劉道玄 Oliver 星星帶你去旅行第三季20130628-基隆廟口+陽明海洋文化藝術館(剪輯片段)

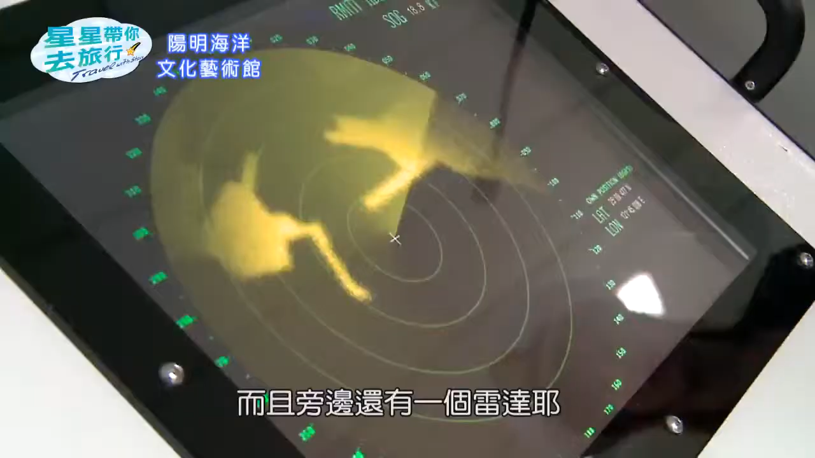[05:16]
還有一個雷達在偵測魚圍對我覺得真的很酷很酷而且它這邊有模擬全景很酷我們是不是要撞到冰